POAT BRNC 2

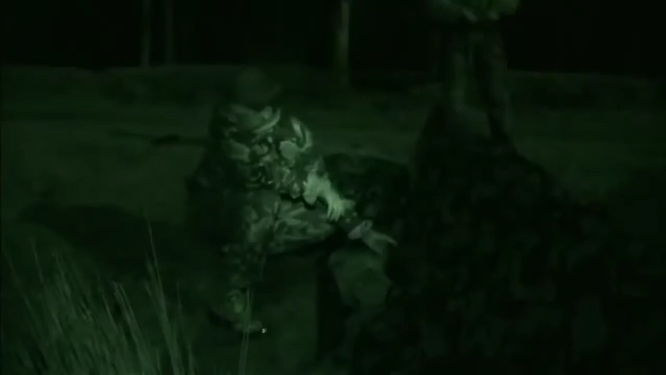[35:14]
The cadets have only had a few hours shut-eye in total since they arrived on Dartmoor 3 days ago. Tonight, they're getting woken up with a bang.
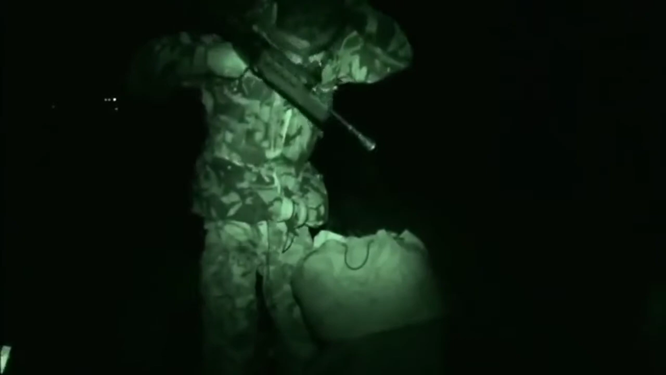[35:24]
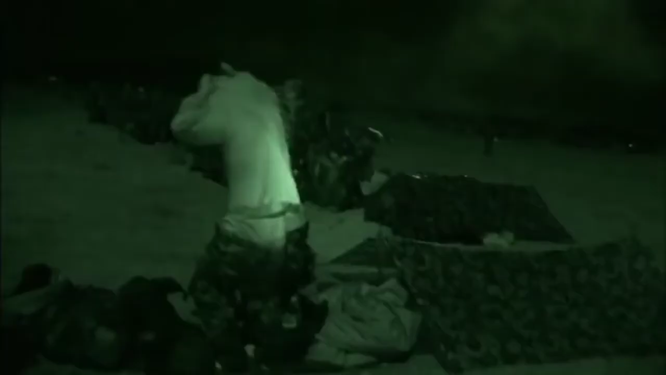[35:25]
To make matters worse, they've got to do a crash move,
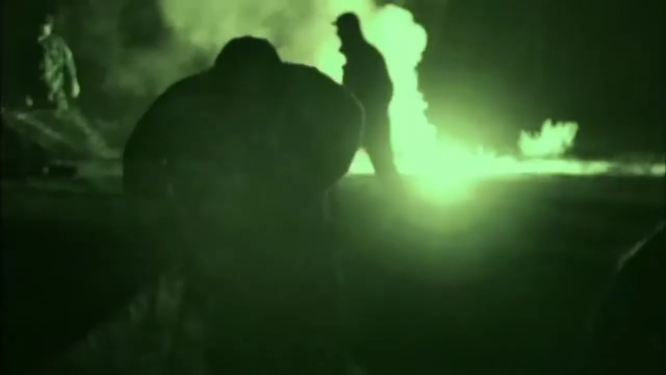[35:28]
which means rapidly packing away all their kit in the dark.
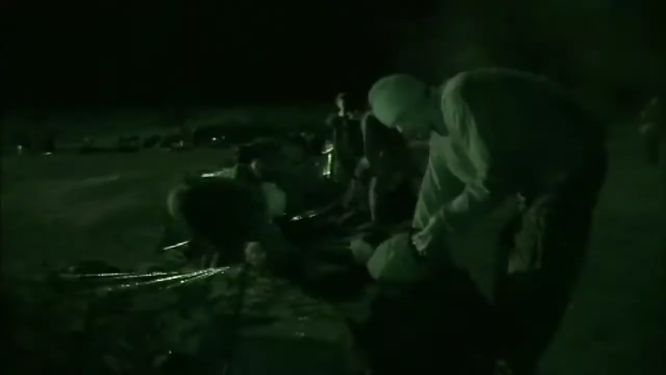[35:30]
Why are you still in your fucking bivvy with your bivvy still fucking pitched, just getting fucking changed now?
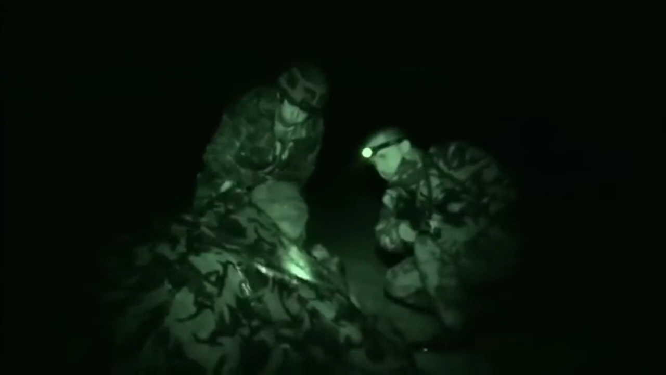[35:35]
Coming, get out the fucking bivvy, get sorted.
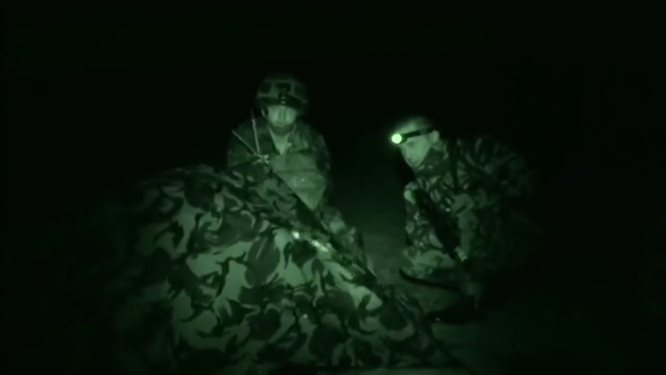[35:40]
Right, stop fannying around, you've had 15 minutes now and you haven't moved.
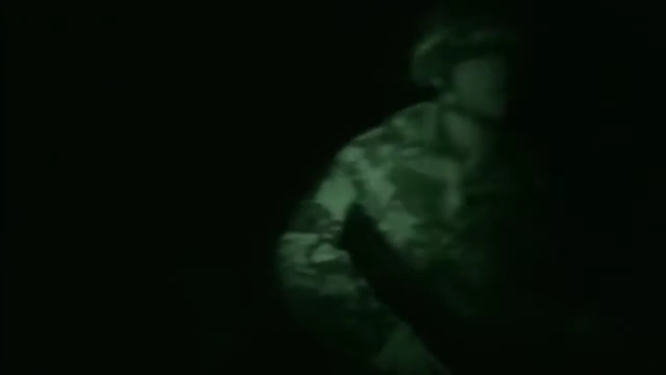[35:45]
Then it's a 1.8 kilometre hike across the moors.
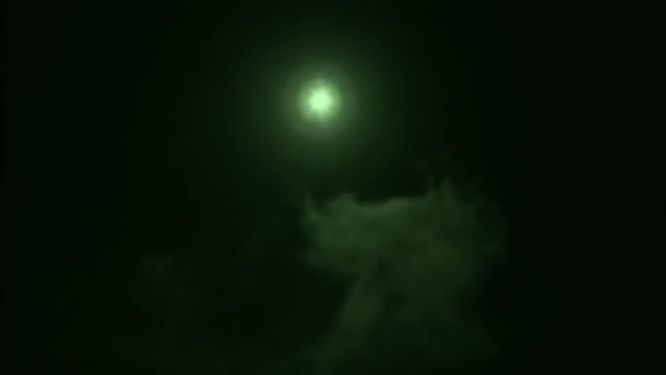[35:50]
Typically, they've also got to lug 16 stone dummies on makeshift stretchers.
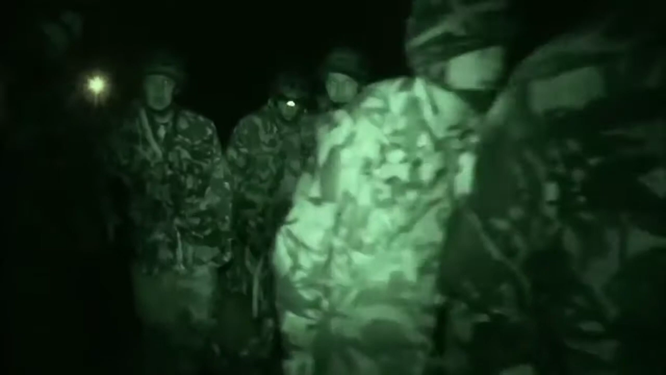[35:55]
But their trek is turning into a forced march. Basically, we were lost.